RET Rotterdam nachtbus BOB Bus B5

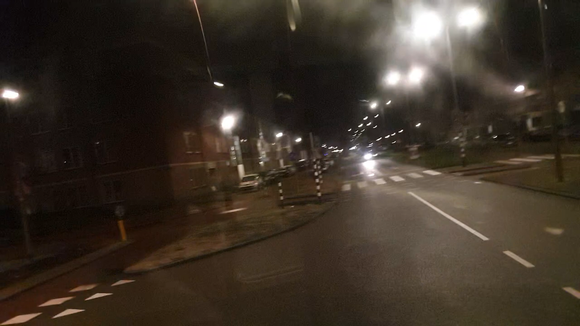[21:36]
Deze weg ken ik echt volop. Hier loop ik naar mijn werk. Echt lachen.